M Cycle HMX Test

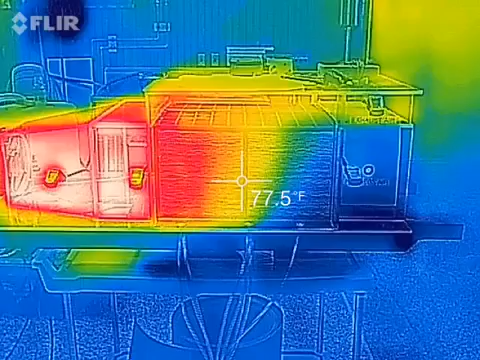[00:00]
On screen: spot 77.5°F
This is the thermal performance of the Maestro-Schenko Cycle HMX unit. It's a single Colorado HMX unit operating under simulated desert conditions.
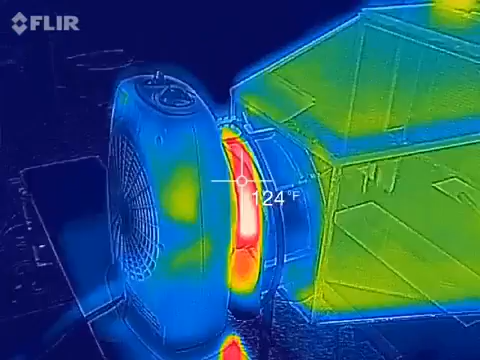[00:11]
On screen: spot 124°F
Here at Oakland University in Michigan we have a space heater producing in excess of 100 degrees Fahrenheit,
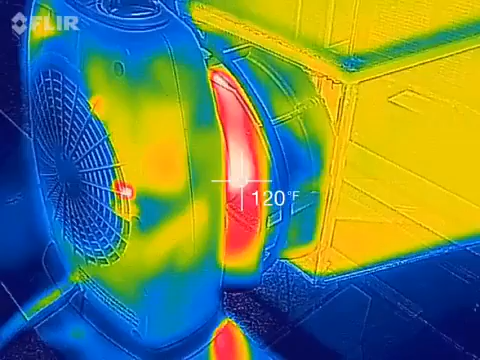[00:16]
On screen: spot 120°F
almost 120 degrees into the inlet fan,
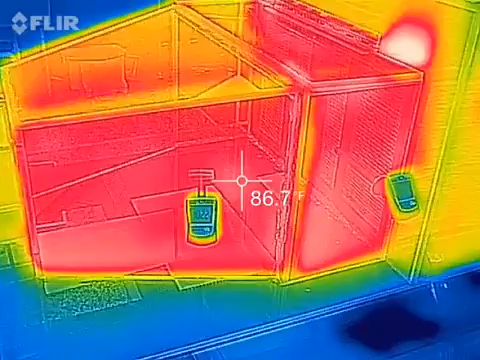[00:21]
and we have around 102 degrees Fahrenheit inlet to the